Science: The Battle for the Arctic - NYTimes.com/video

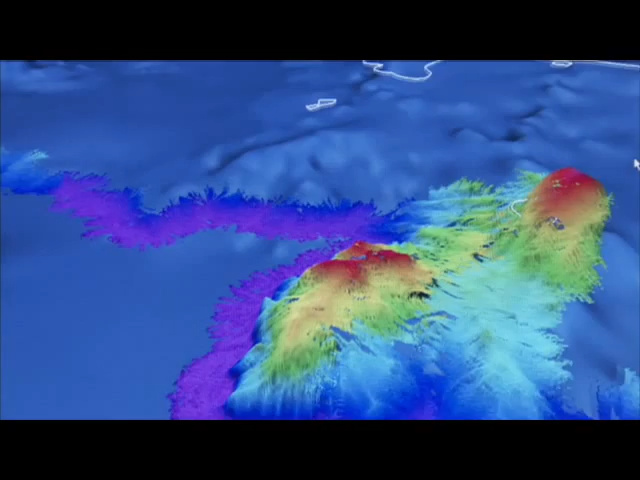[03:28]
What we can bring to bear now are very sophisticated
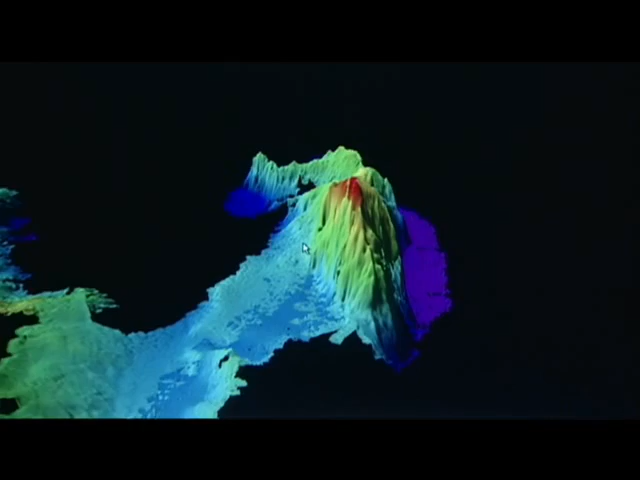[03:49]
connects to the ocean floor may be much farther than previously believed.
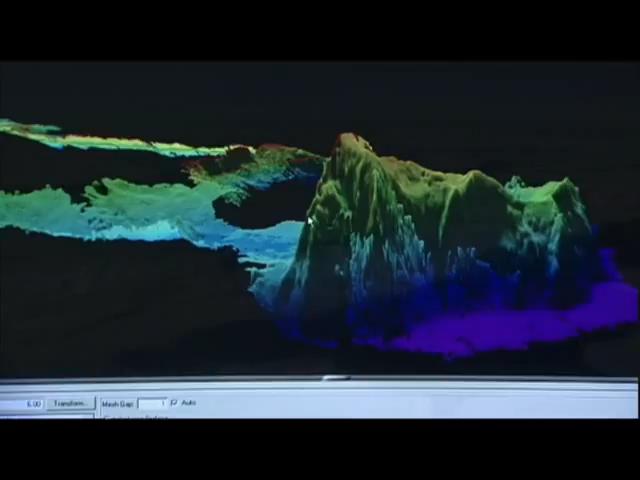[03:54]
Perhaps as much as a hundred miles. That would put the U.S.